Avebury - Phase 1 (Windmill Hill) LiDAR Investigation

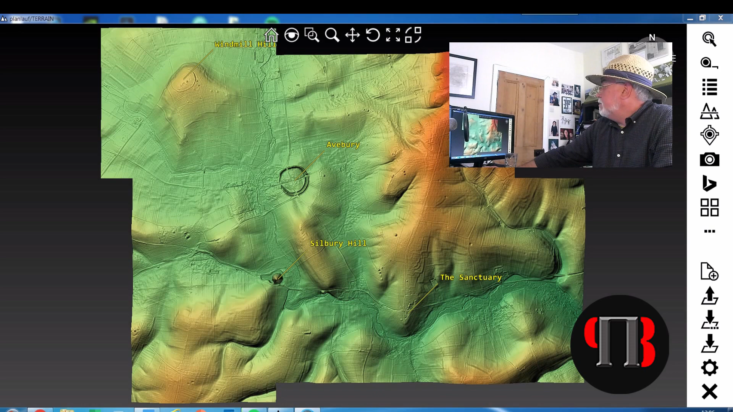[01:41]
is a very interesting site because it's somewhat northwest of the main site of avery but if we can if we see it's actually on the highest aspect of the landscape now if we put in the neolithic
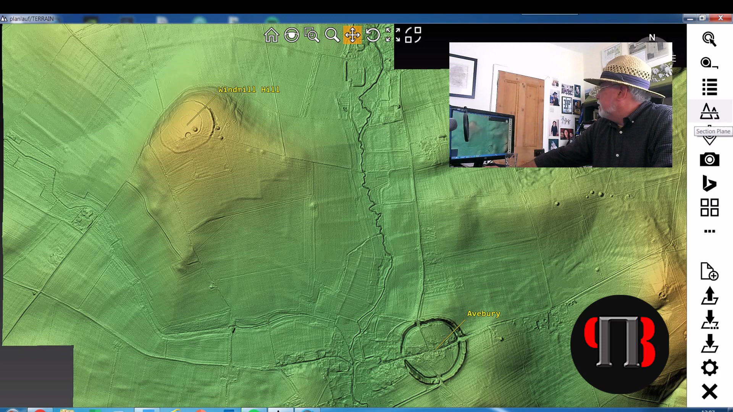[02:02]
water levels at the time we see it's become an island
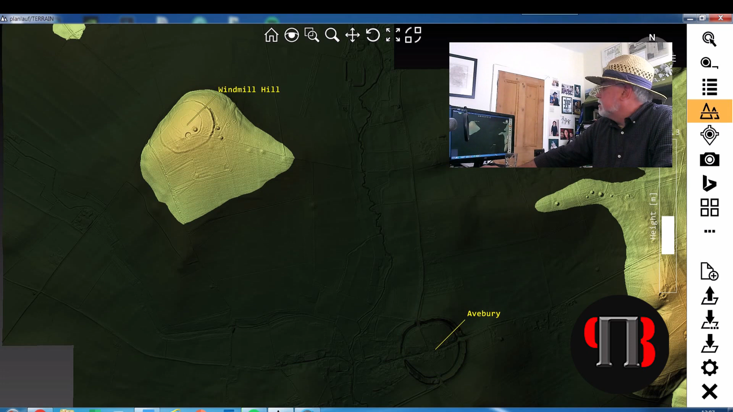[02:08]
which is makes it even more interesting we if we now zoom
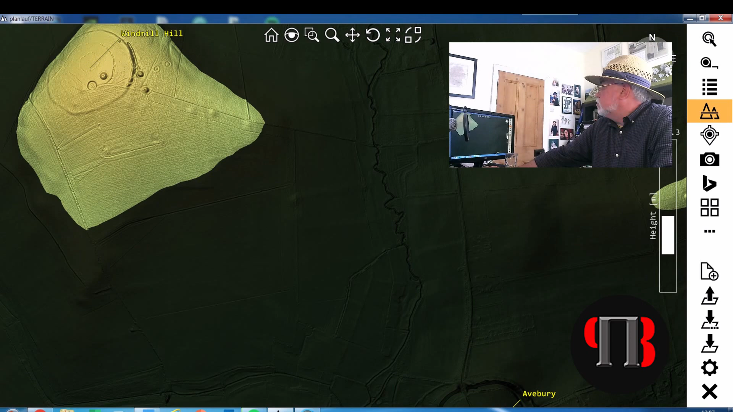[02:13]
into the site we're gonna give it a bit of a tilt to make it much more interesting
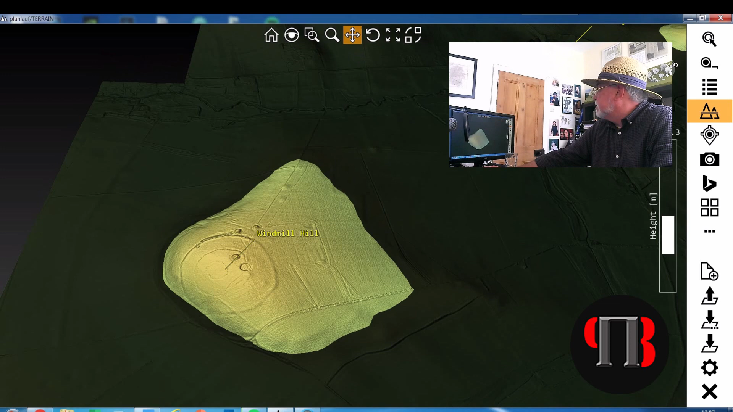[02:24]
to look at and then we're going to give it a bit of a look around so we're gonna look around i explain windmill
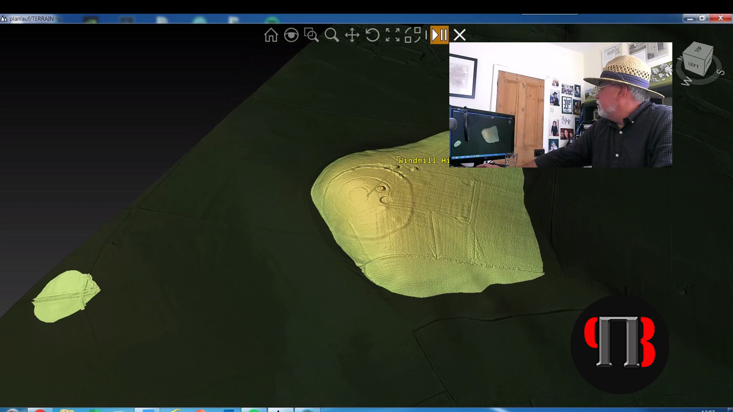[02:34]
hill and what the archaeologists make of it really
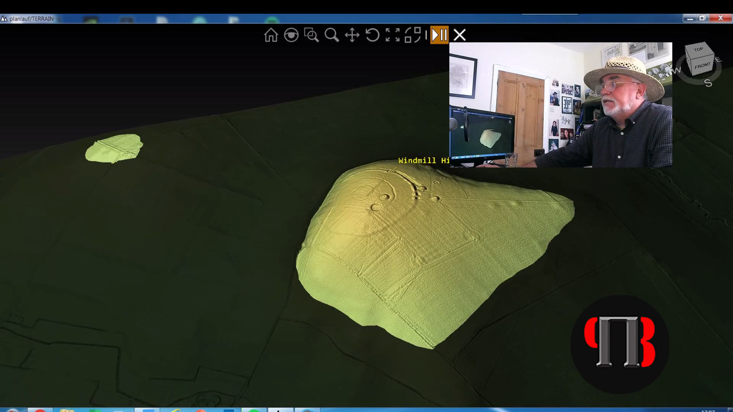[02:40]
after the great melt of the last ice age this area would have been almost flooded at the start of the mesolithic period about
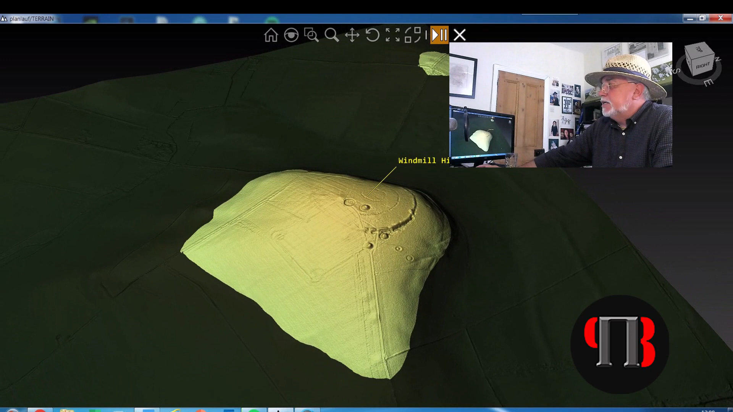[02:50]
10 000 bce the only part of avery above this
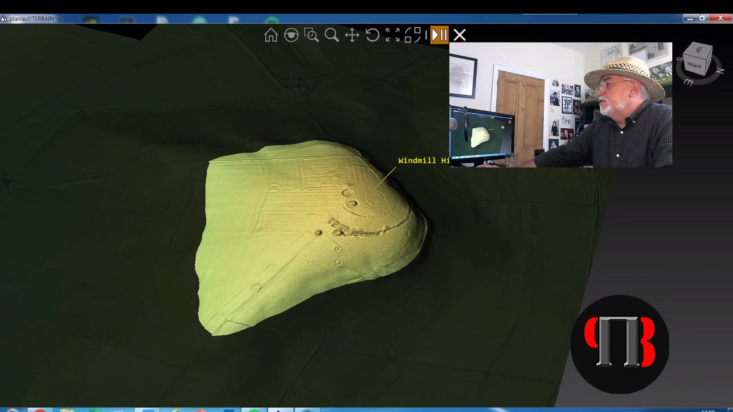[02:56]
initial water level would have been windmill hill this site shows evidence of
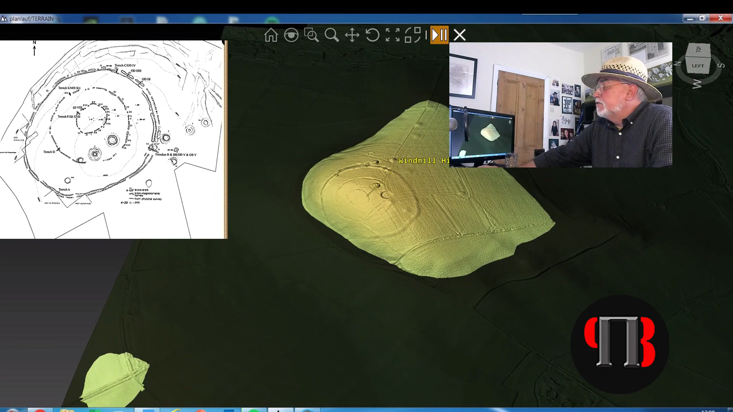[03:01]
occupation this is what archaeologists call a causedway inclusion as they incorrectly imagine that the moats that built to accommodate ships
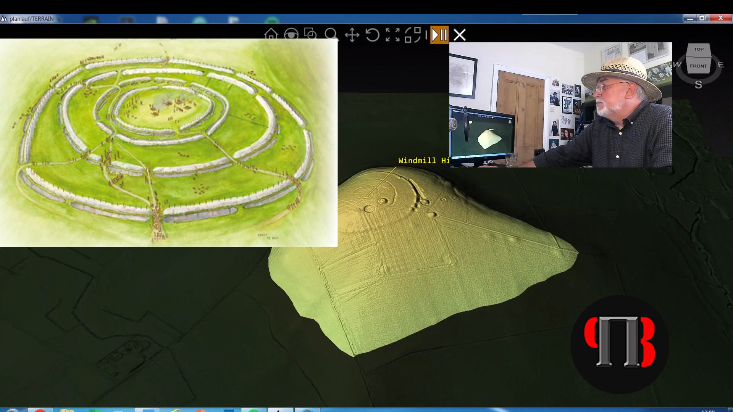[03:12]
and boats were in fact dry ditches to contain cattle would you believe
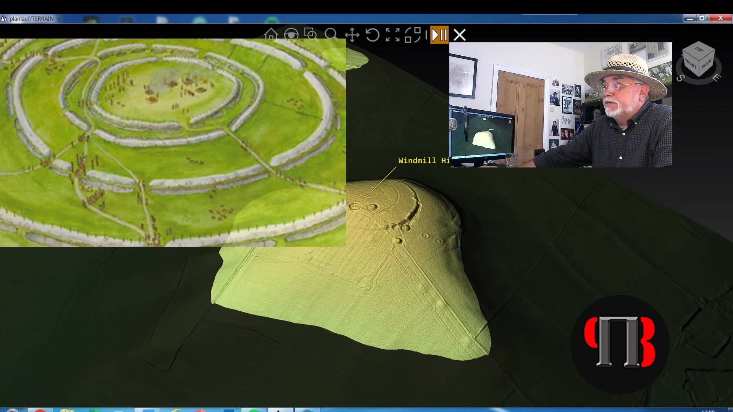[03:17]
so let's have a closer look at this shall we this
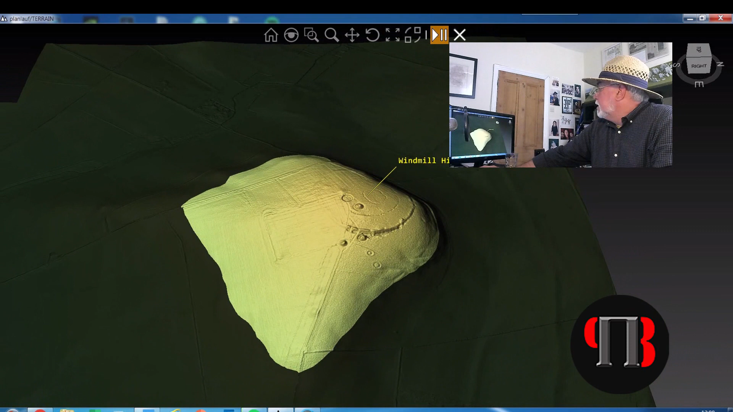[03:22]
is uh windmill hill now the first thing you should uh
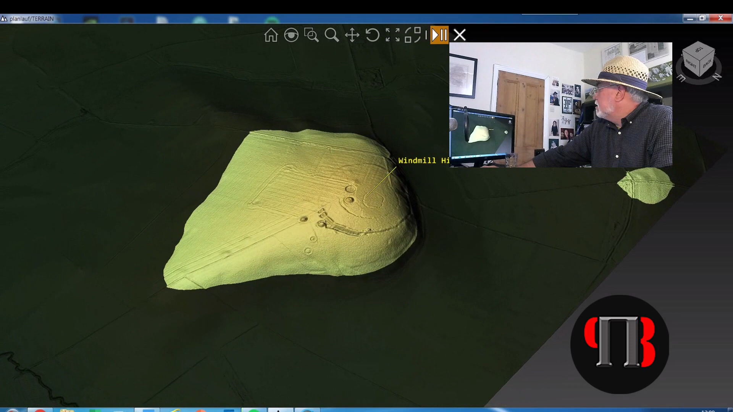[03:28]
observe its location if you're going to build a site surely you would have built it in the middle of the island and archaeologists don't believe it was island this
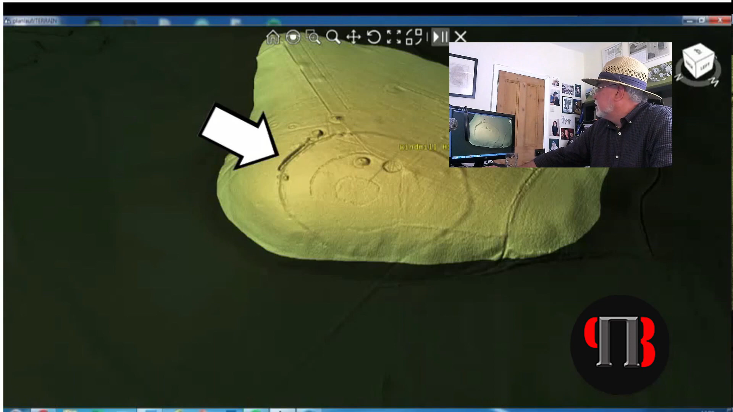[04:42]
but clearly this is a lot different to what the archaeologists imagine is something for cattle